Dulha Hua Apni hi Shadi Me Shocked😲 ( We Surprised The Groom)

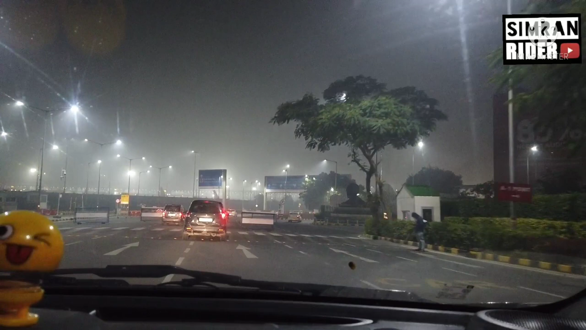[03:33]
लिटरली मुझे प्लेन का जो जर्नी था वो बहुत ज्यादा इरिटेट करने लगा था,
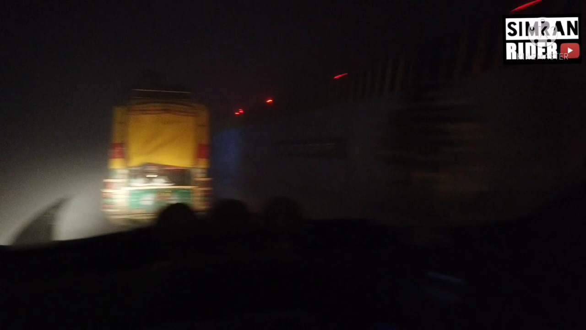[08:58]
क्यों मलिक? सही बात है यार, कुछ दिख नहीं रहा है अभी तो सामने। ये ऑटो वाला ऐसा लग रहा है ना, वो सारथी बन के आए हो।
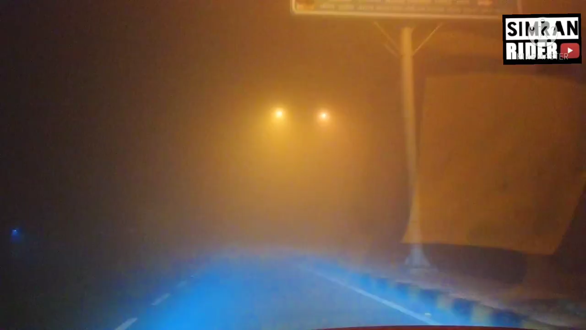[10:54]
अब आप अपने लेफ्ट साइड देखते चलना, कोई ढाबा खुला होगा तो रुक के चाय भाई पी लेंगे।
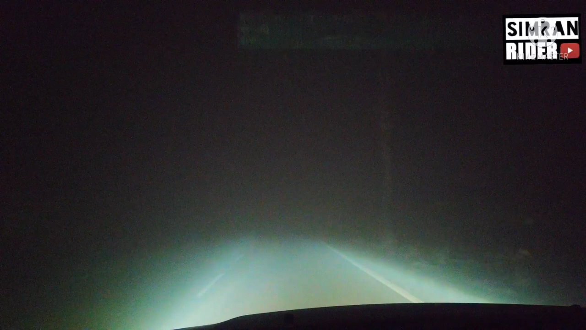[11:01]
भाई खुला तो बहुत कुछ है लेकिन दिख नहीं रहा कि वो क्या है। सुनसान राहों पे
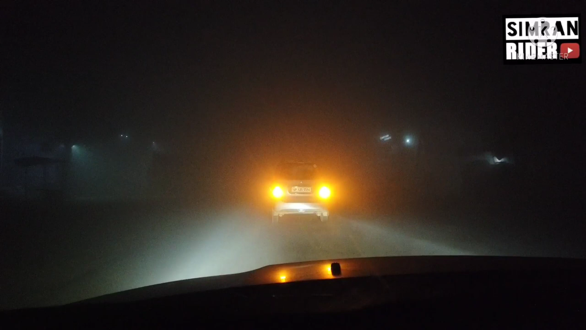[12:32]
ये हमें रेस्क्यू करके लेके जा रही है। बस हमें सही सलामत घर पहुंचा दे, बहुत नींद आई हुई है और भूख लगी हुई है, दोनों फीलिंग्स एक साथ हैं। बस मामा जी एक बार और लहराना जरा, नागिन डांस करवाना कार का, शुरू तो कर रहे हैं भाई। बेहतरीन, ओ ओ ये लहराई। ओहो ये लहराई। ओ वाओ